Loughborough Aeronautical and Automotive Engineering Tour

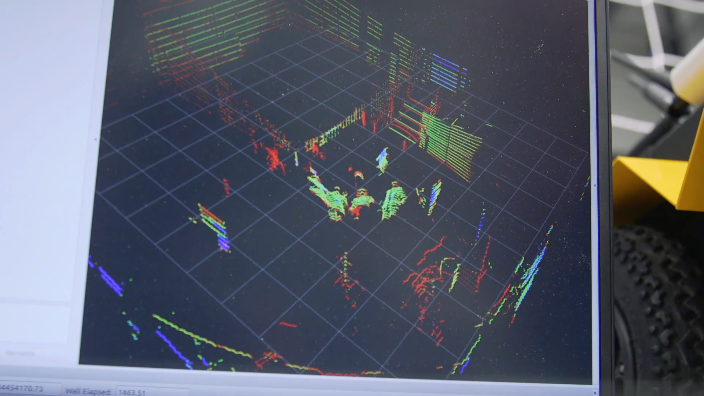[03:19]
If you wave your hand you can actually see it on the display there.